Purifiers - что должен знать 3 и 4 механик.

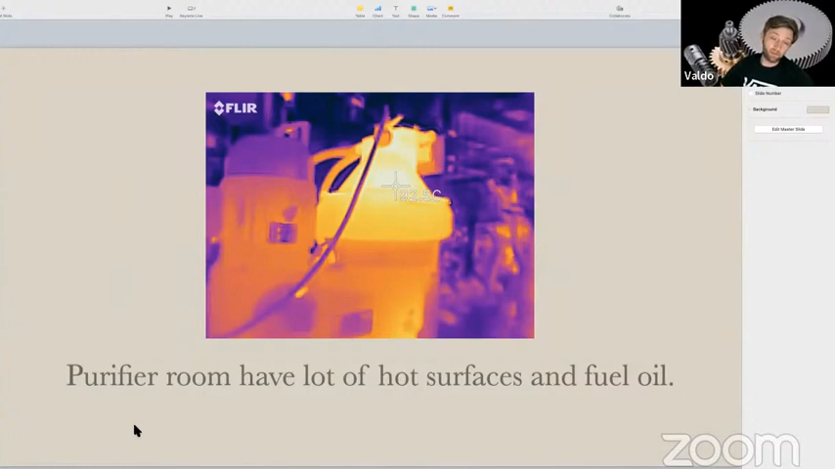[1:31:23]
и посмотреть какая плата уже выйдет из строя или какой там у нас например электромотор нагревается больше чем другой сразу же видно что идет какая-то нагрузка дополнительная и тоже можно конечно замерять сепаратор чтобы проверить в трубке входа и выхода самого топлива какая у нас температура сепарации
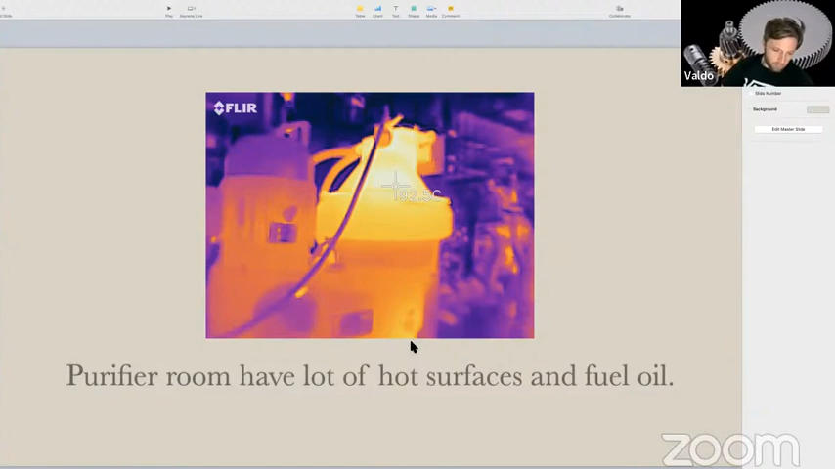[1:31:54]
сейчас интересно давайте пройдем посмотрим катфайнс немножко здесь как они выглядят